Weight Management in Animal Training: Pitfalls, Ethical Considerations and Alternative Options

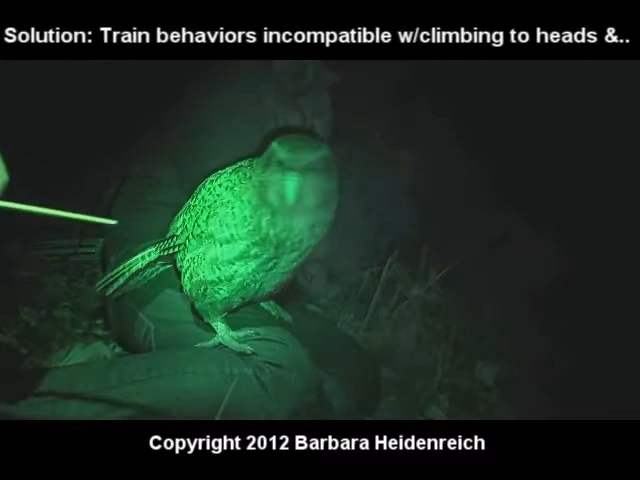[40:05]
Also some bits of apple and a type of potato and
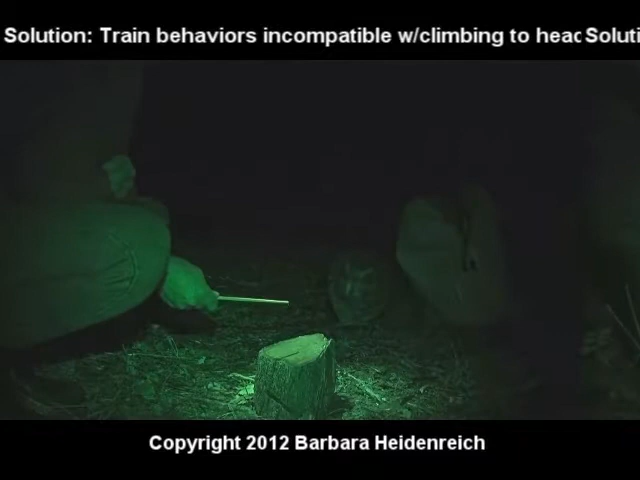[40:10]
kind of a pine cone that he doesn't always have available to him. And you'll also see in the video clip that we also use sex as a reinforcer.
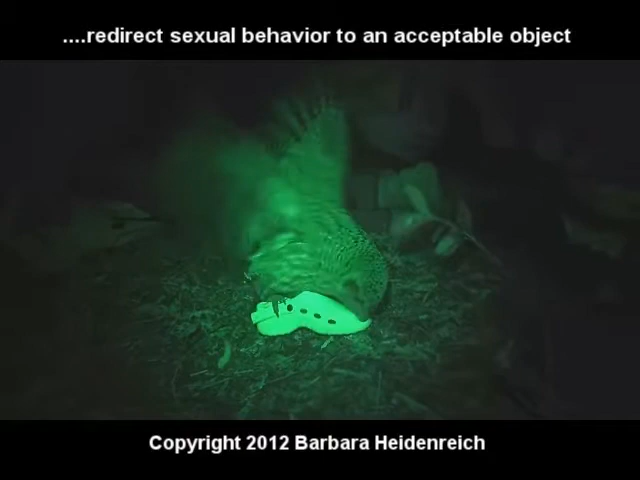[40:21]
So again to me it speaks volume that this bird is free roaming, free ranging, has access to food all the time.